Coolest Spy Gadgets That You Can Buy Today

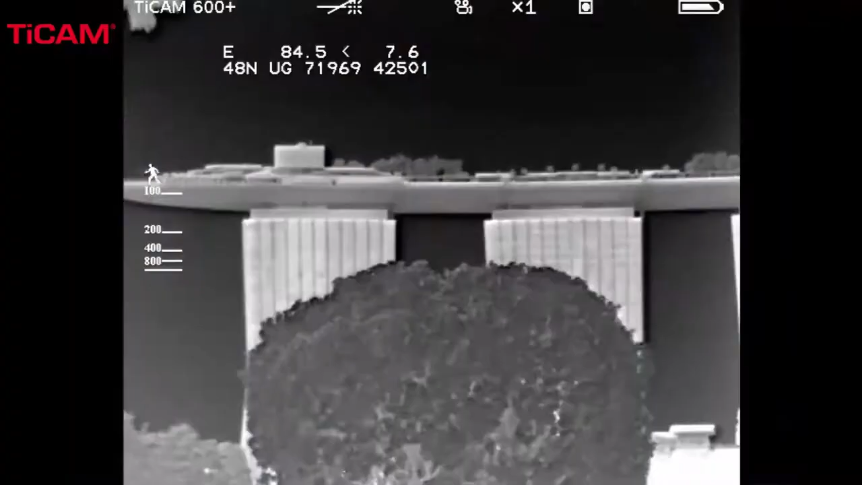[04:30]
At a weight of 7.4 ounces, the thermal imager operates for up to 4 hours on
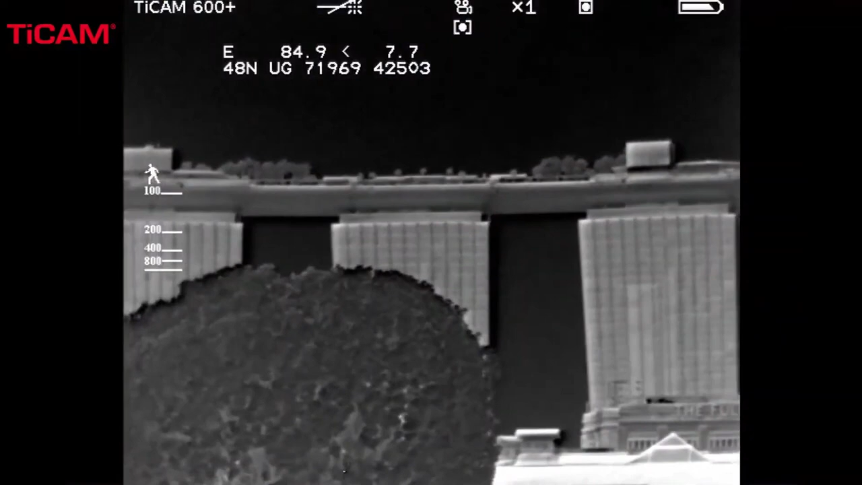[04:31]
one AA battery and can be easily attached to a helmet.
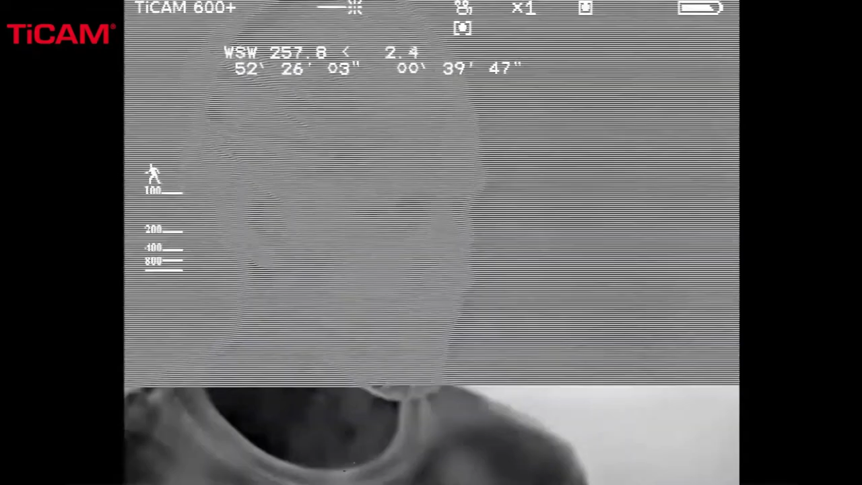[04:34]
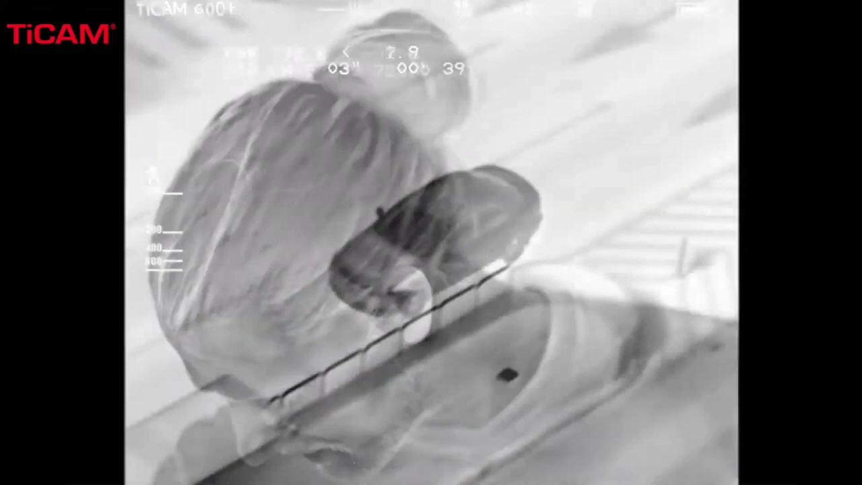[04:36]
The viewing angle is 40 degrees and the manufacturer has promised quality images thanks to the XTI technology and digital zoom.
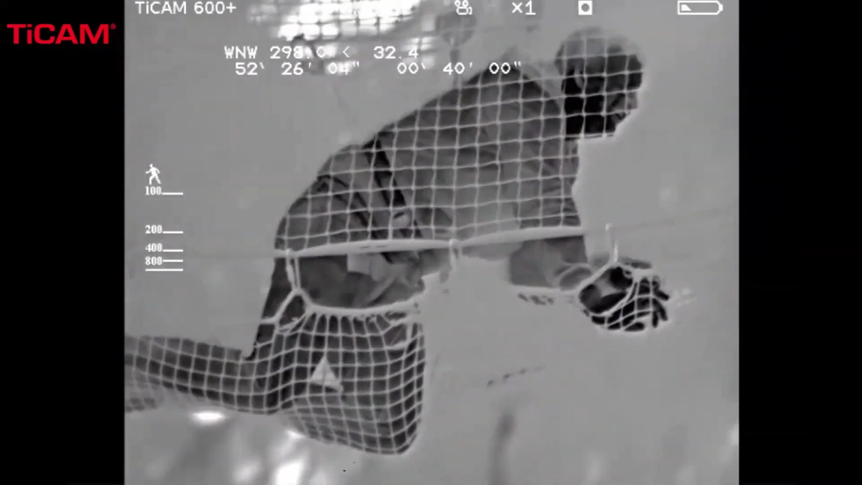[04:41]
It's available in two different versions and is supplied to police,